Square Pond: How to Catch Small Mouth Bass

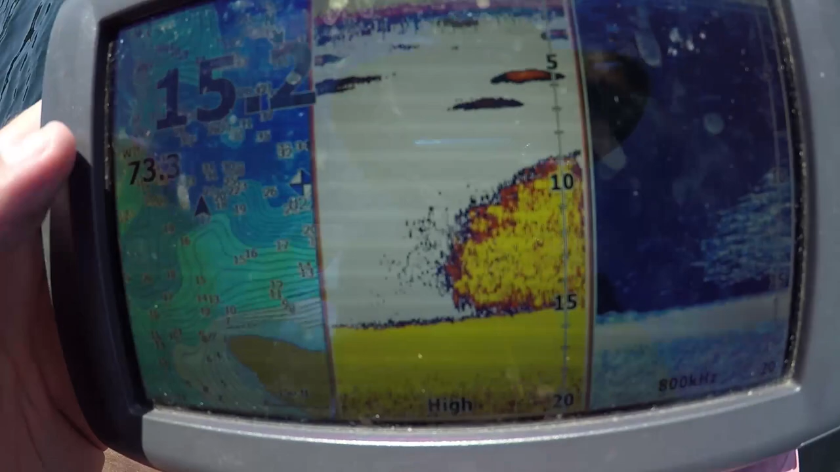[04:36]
So if you look at the left, I'm right here, but I caught that fish right here on this point.
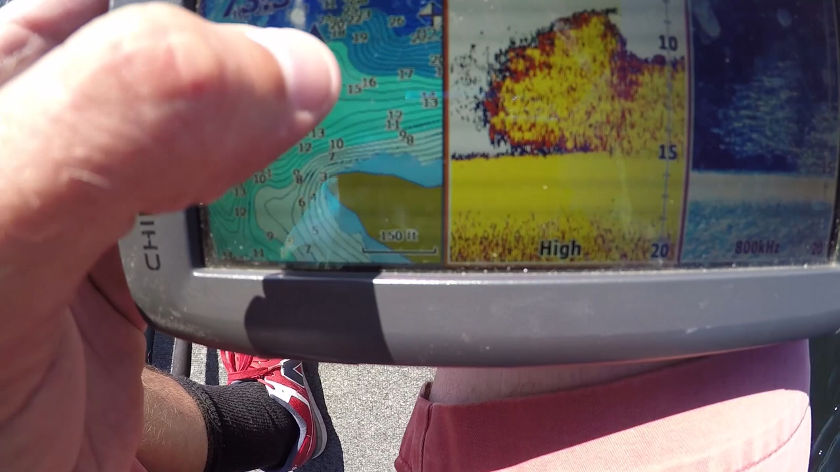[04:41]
You can see those contours. They go out to a point, okay, right there.
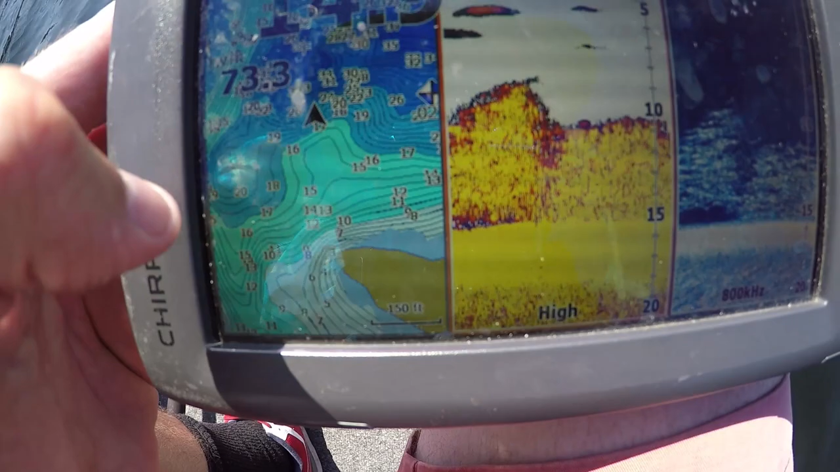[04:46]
So I was up on that contour, and I was up higher, fishing out into deeper water, bringing that lure uphill.
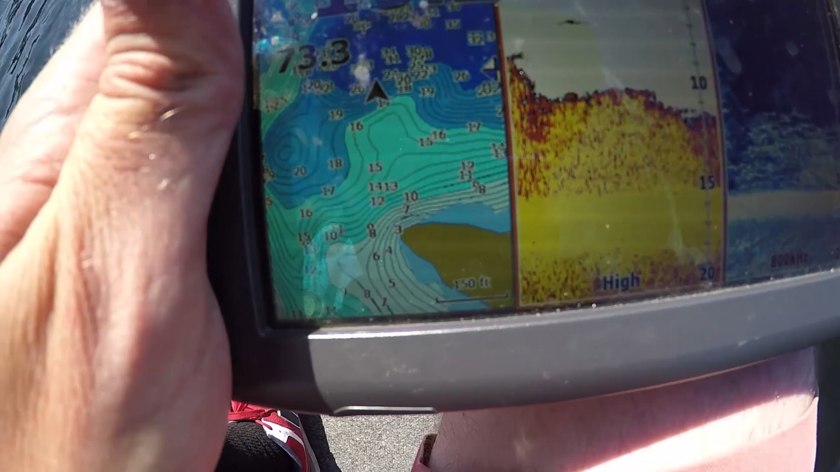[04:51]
So, and look, you can see the grass here where we are, but I was actually more over here.
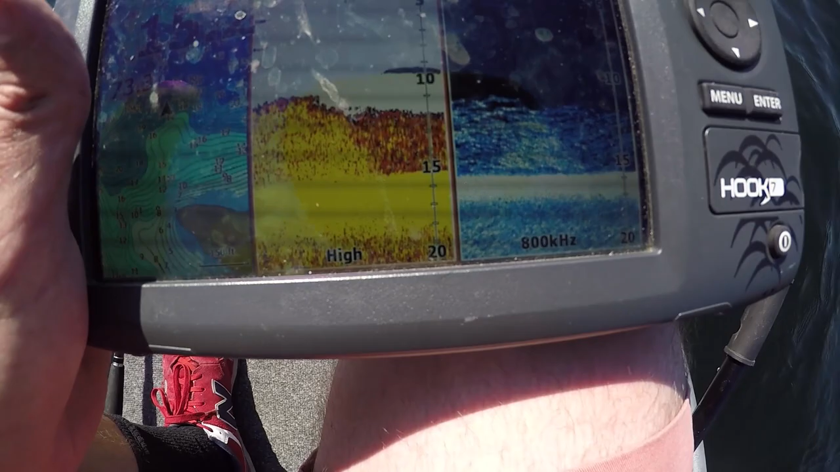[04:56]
Sorry for shaking the
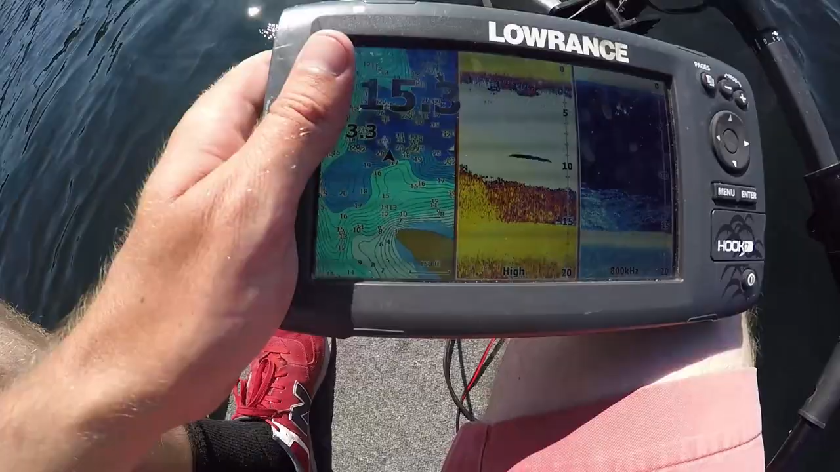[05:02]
sit down. But you can see the grass in the water. So when you got grass like that, vegetation on a point
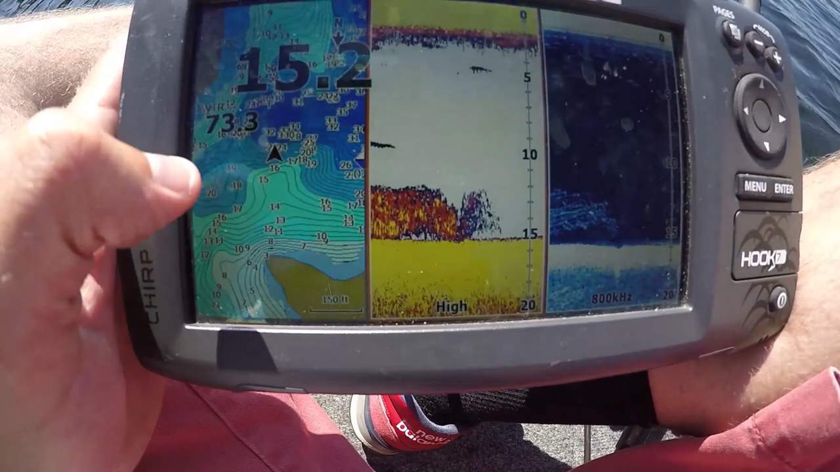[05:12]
with a sharp drop off, you have to fish those. And when there's no wind, drop shotting is a really good technique. But that's Bill Siemantel, you know, that's all him, looking for those points, those contours, those deep drop offs. You know, you start studying him, you're gonna start putting some fish in the boat,
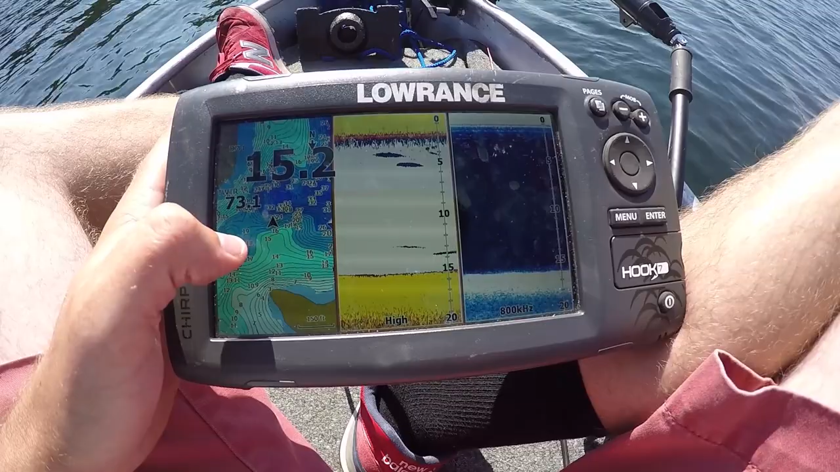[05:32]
and he's got some great lures that can help you expedite that process. But anyways, I think I'm gonna keep fishing this little contour right here, this little break point.
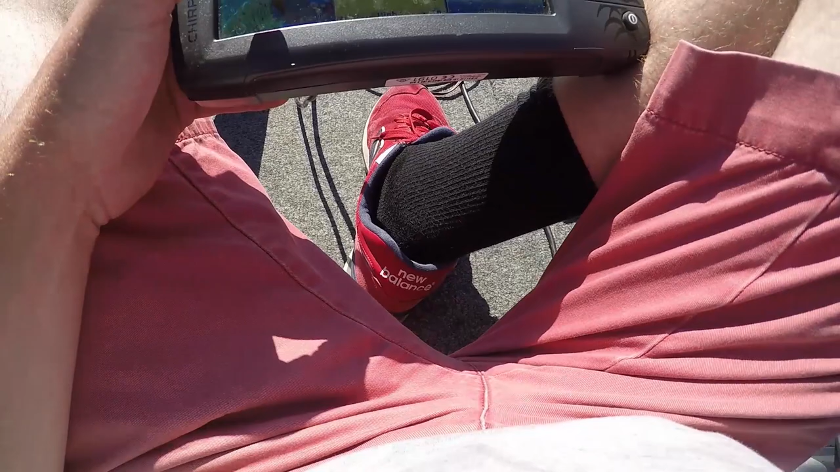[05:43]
I'll get up nice and close so you can see.
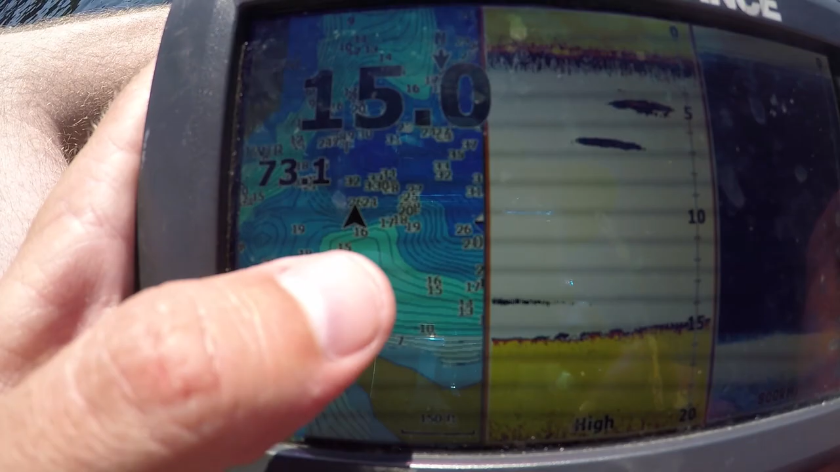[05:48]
It's a beautiful point that drops off into deeper water. It's real warm today. Top of the water is 73 degrees.
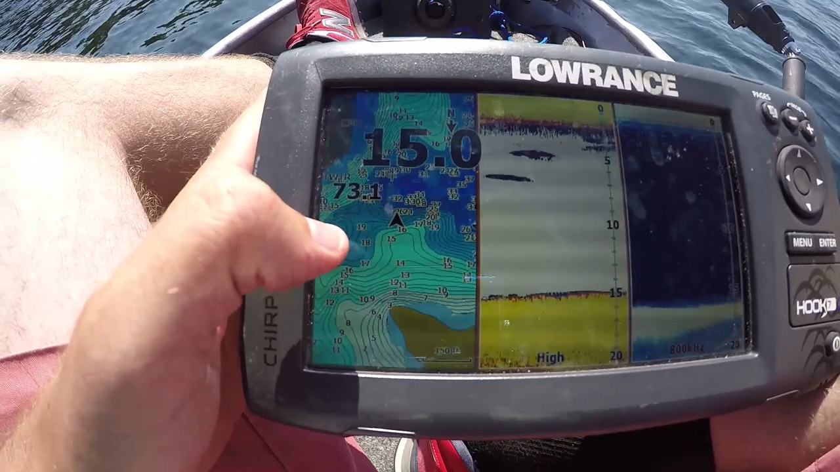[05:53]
So I'm not seeing him shallow, so I'm just fishing deep. That was a good size smallmouth.
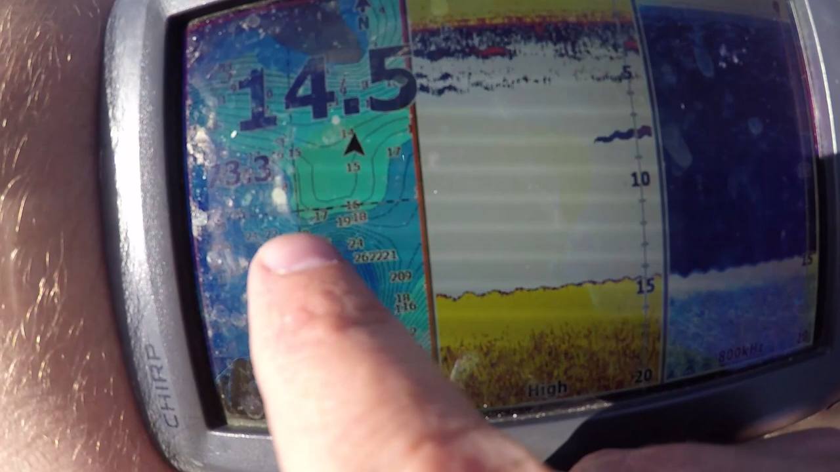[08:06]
You see this point right here, these contours. This is deep water, this is shallow.
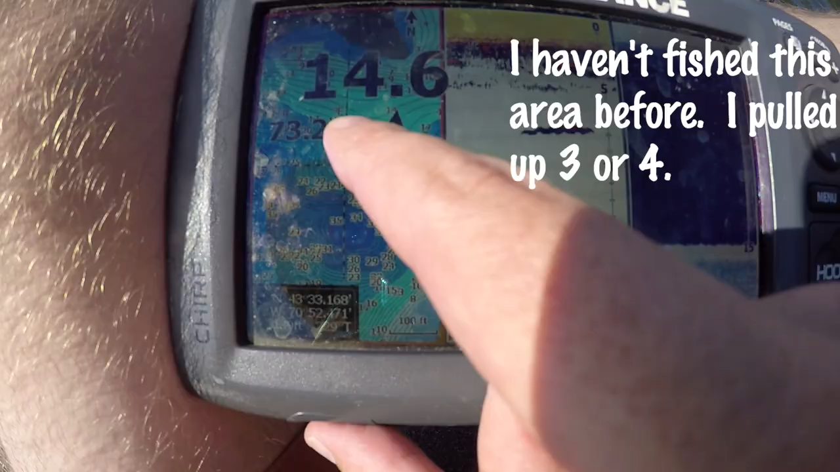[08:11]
This is right here. It's right there.
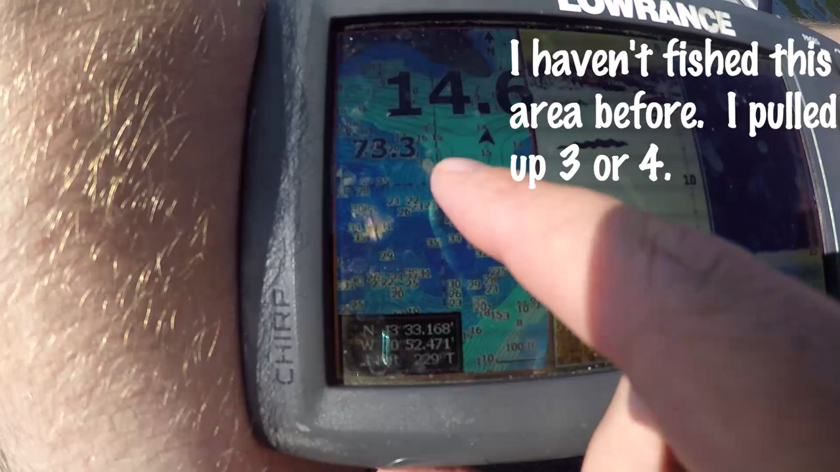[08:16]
So I was out here right on the edge. I mean, right on the edge.
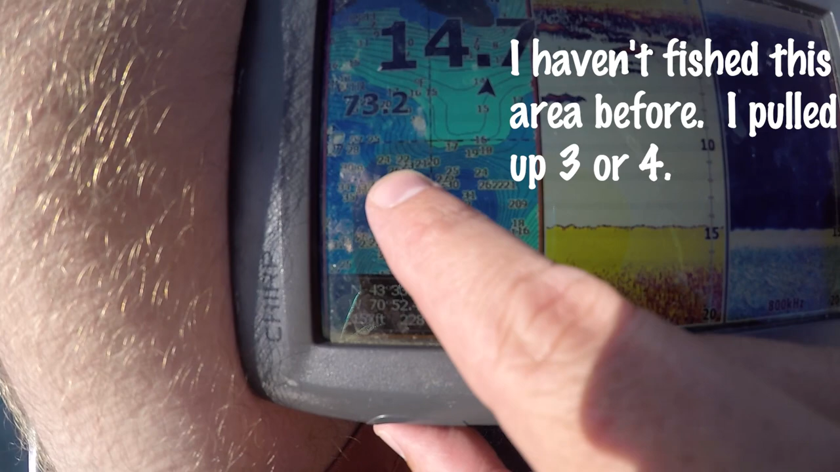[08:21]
Casting out into deeper water, bringing it up. And that's classic Bill Siemantel, BBZ.
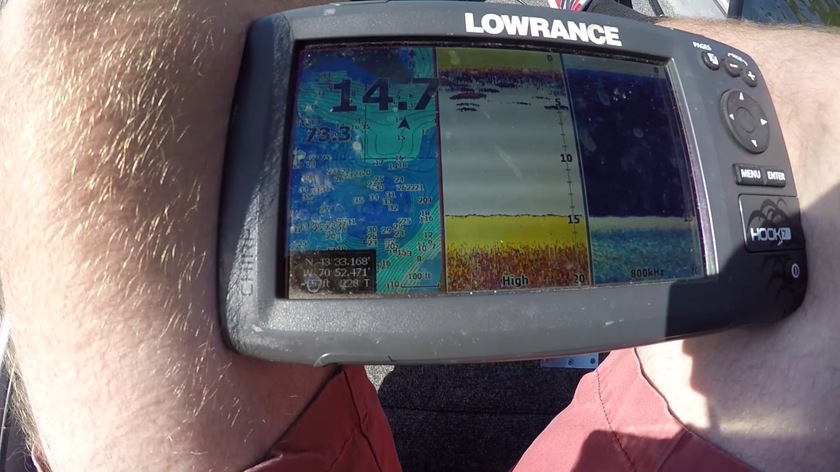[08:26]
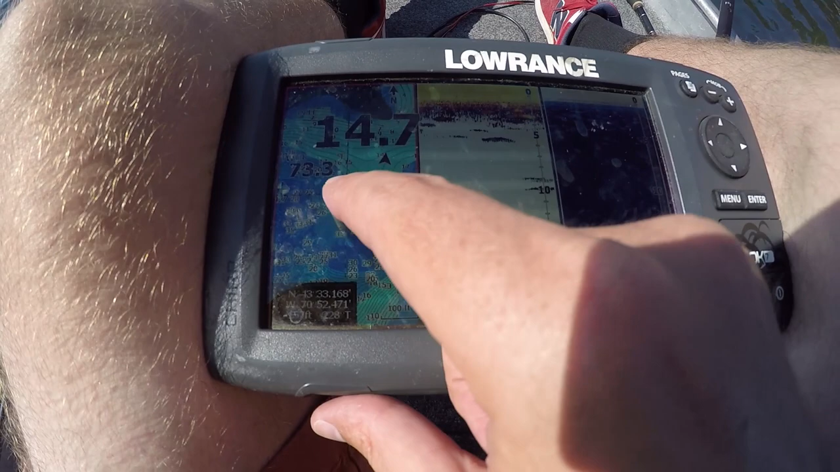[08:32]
There's a bunch of grass in there, there were rocks, and it's a point that bass can sit on the ambush on,
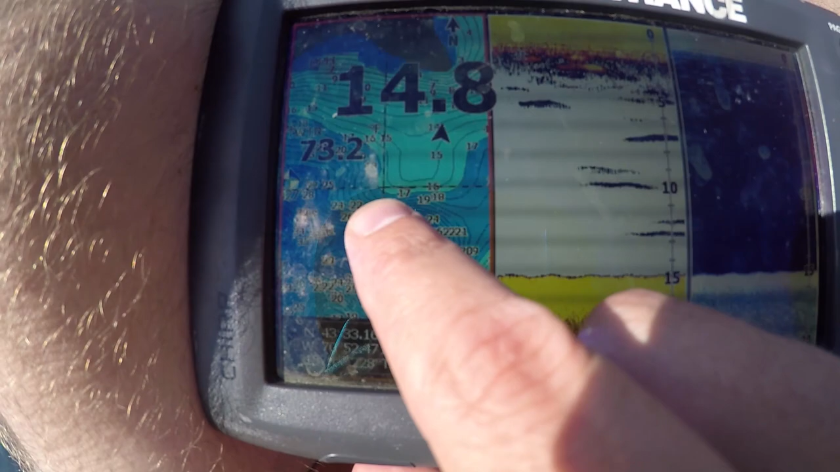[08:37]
and they can hide in those contours, and they can dive down to depths to escape and stay cool and get more oxygen.